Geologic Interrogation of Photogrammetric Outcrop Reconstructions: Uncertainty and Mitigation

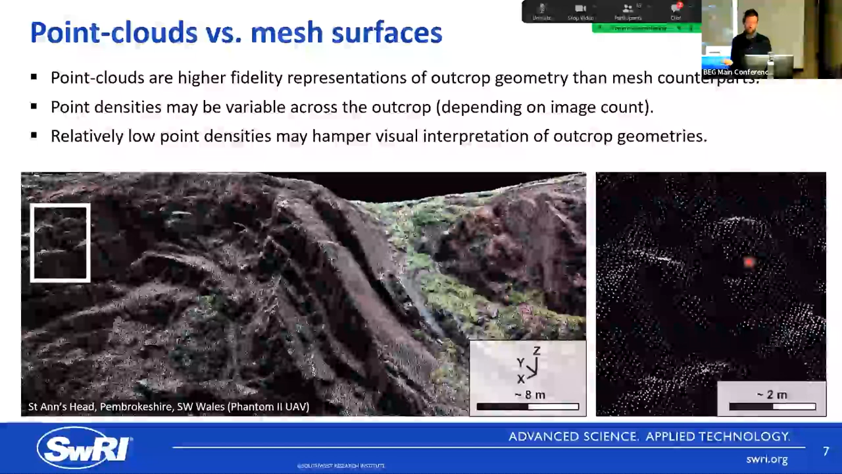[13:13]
So, what a lot of people do is they end up generating meshes and then projecting the image onto those meshes. It's like a texture on the mesh. And you can sometimes see the details a little bit better. So, that there is a point cloud example. The next slide should give you a textured mesh. So, you can see this is the textured mesh version way better, right? And you can see it much more clearly. So, if you're doing seismic style polyline interpretation where you're just tracing horizons, tick, tick, tick, tick, tick, and the same thing for faults, I generally use textured meshes, and I think, although geometrically, they're not as accurate as point clouds, for the visual representation of the outcome, they're slightly better.
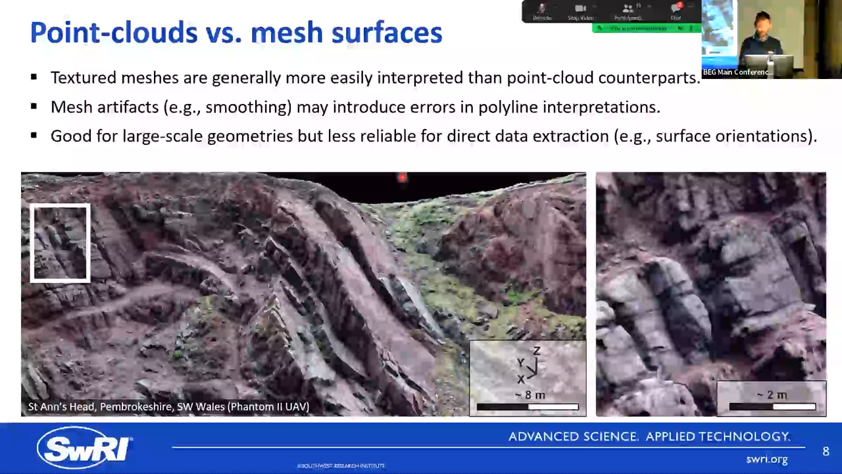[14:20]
Like I say here, good for large scale geometries, but less reliable for direct data extraction. And then, sort of the third version of this I think of is untextured meshes, where you don't see any of the photo texture on there, but these actually do a really good job of sort of representing changes in surface geometries or curvature. So, I kind of think about this in terms of like if I'm interpreting seismic and I use amplitude, and then I might switch to cosine of the phase, and I might switch to something else curvature, just to check my interpretation. So, switching back and forward between these different realizations of the outcrop is probably best practice,
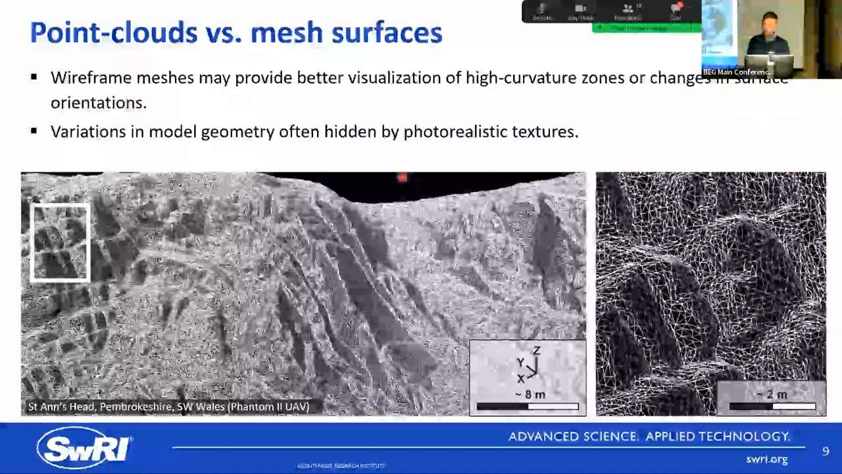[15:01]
because you can often see things that you might not have seen the first time around, or you look at it in a different sort of realization, and you decide, well, actually, that's not a fault. Let's kill that one. So, it's kind of iterative. So, and then the next thing is attributes. So, each of these point clouds, when we talk about the raw data being a point cloud, it'll have x, y, z coordinates. Each of the points has an x, y, z coordinate, and associated with those x, y, z coordinates are an IGB value, which come from the pixels in the photographs that were used to make the points in 3D.
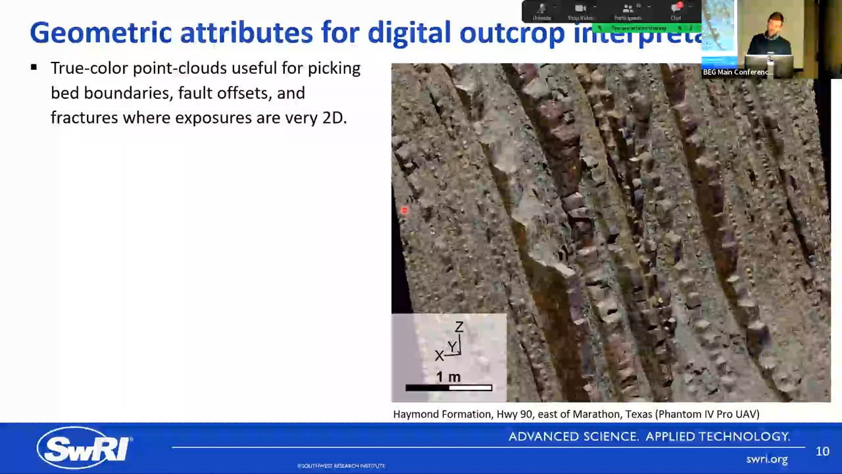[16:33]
These can be really tough to see in brown outcrop, in brown point clouds, and you just, you can't pick individual fractures. So, one of the things you should and could be using, but people don't really use them, are geometric attributes, using things like coloring them up for dip direction, which really, you know, helps these fracture and bedding surfaces pop out.
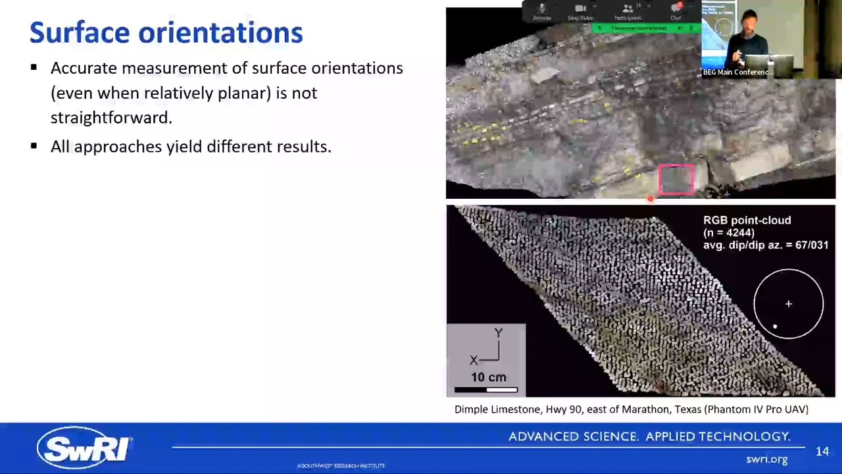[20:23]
So, the idea here is that, well, what is the best way to do this? What's the quickest, most efficient? What's the most reproducible? And which of these measurements allows me to quantify in some way the error associated with that orientation measurement? So, this is a three-point surface. So, I mean, I think of this as a sort of fairly classical approach where you pick three points on a surface, you make a triangle, you report the orientation of that triangle. The problem is, is that this method is super sensitive to where you put your three points on your triangle.
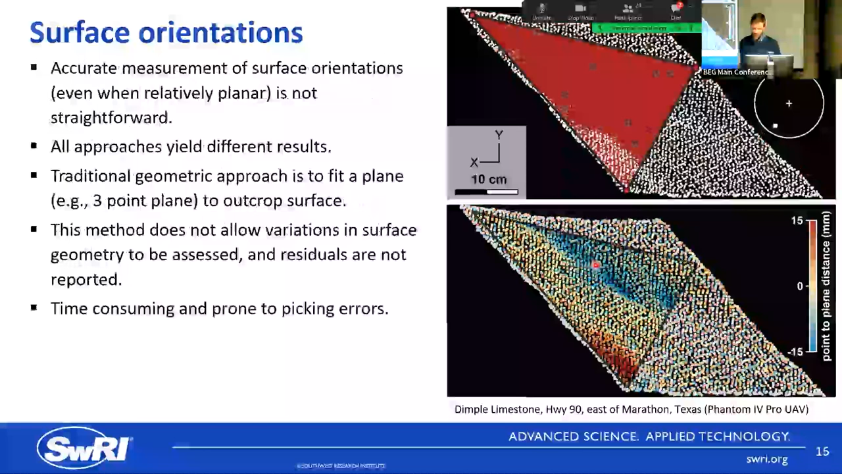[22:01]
So, this is a mesh surface, so using a meshing algorithm in the photogrammetry software, what you can see, I'm just going to skip back to the last slide. So, we were looking at sort of maximum of 15 mil difference in point cloud distance to that triangulated surface. Now we're much closer, we're about two mils apart. So, not surprisingly, you get a really close fit to the point cloud. Those points are not very far from the mesh. The problem is that we've got 1296 triangle orientations here, so it's not really helping us to make it any faster or more efficient.
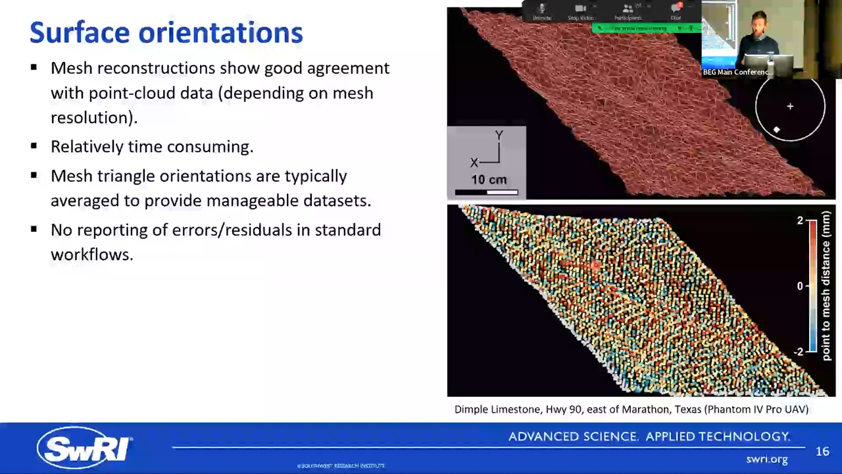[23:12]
So, it's surprisingly difficult to figure out how good your mesh is compared to your outcrop geometry, because a lot of those numbers are simply not reported in standard photogrammetry software. You can do the analysis yourself, but, you know, that requires kind of extra steps. Okay, so this is, I think, the last version I'm going to show you.
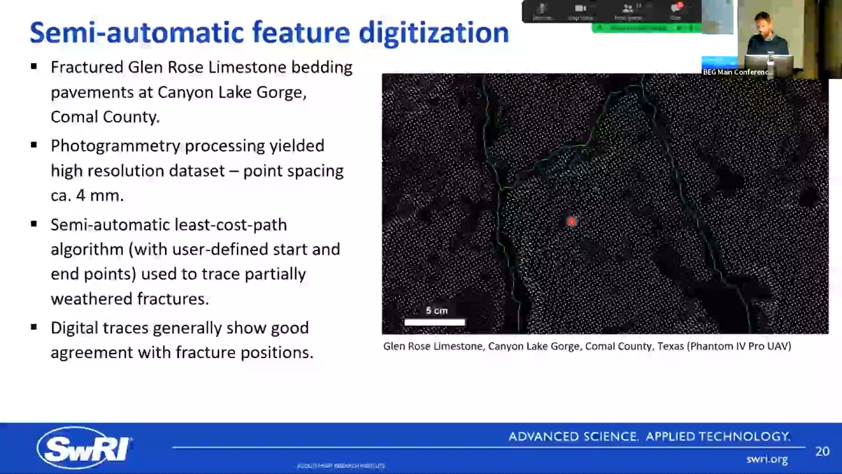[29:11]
And, what happens here is that, so you can see that, at first pass, the semi-automatic picks show a pretty good relationship between what look like fractures in the digital outcrop. But, the issue is, is that the tool goes along looking for its least cast path, the pixel or point that's closest in intensity value to the one behind,
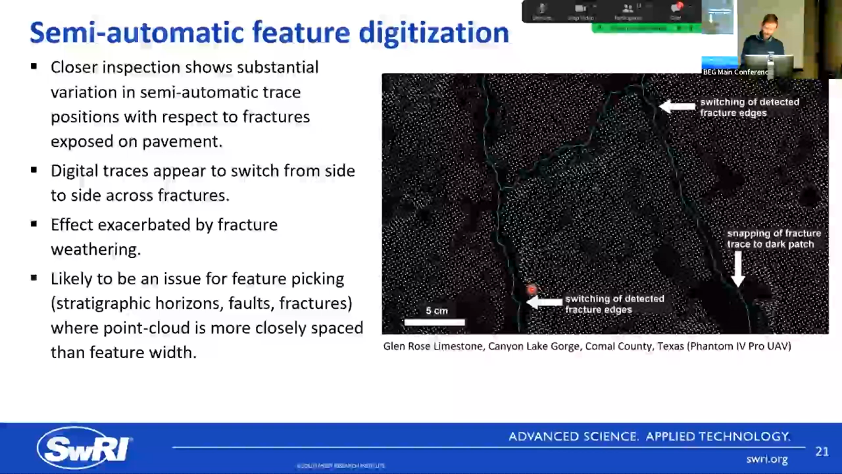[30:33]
you can see that they're sort of on a kind of a rectangular gridded spacing and you can't really get away with that and get away from that. So, that has an effect on where your path is going to go, and it's more pronounced in lower density data sets,